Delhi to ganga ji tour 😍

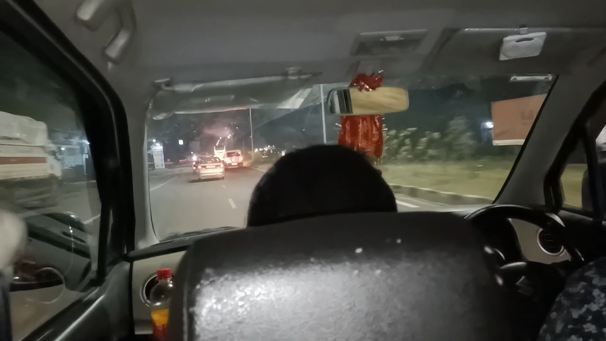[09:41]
तो उसका भी दिखाऊंगा आपको जो जैसे जैसे पॉसिबल होता है। तो गाइस ये लास्ट टोल है, इसके बाद 19 किलोमीटर रह गया हरिद्वार, टोल पे खड़े हैं फिलहाल तो,